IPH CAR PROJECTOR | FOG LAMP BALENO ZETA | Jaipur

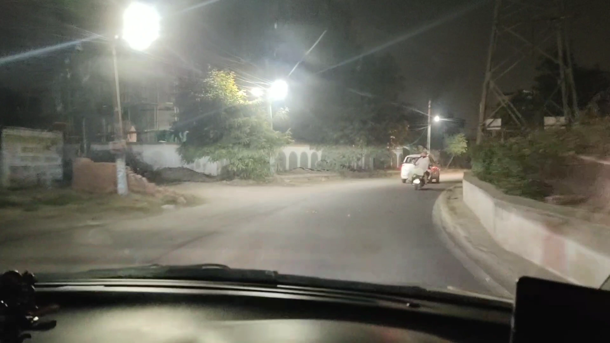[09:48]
मैं अभी हेडलाइट ओफ कर रखी है फोग
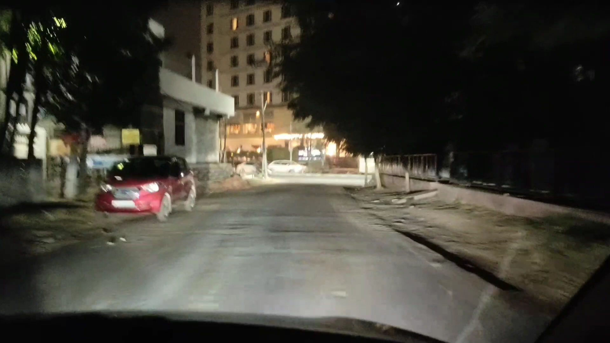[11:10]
जो आगे से आएगा उसको बहुत प्रॉब्लम हो जाती है ये
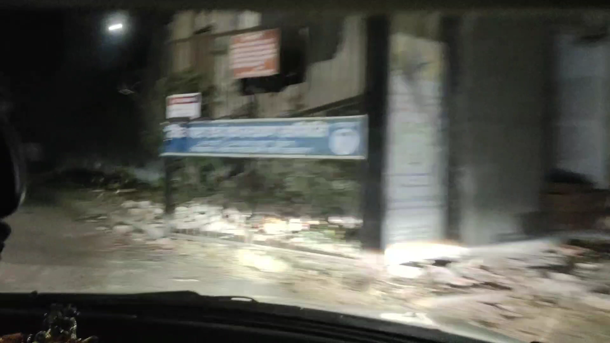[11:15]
सिटी में इसको आफ करके ही चलाएं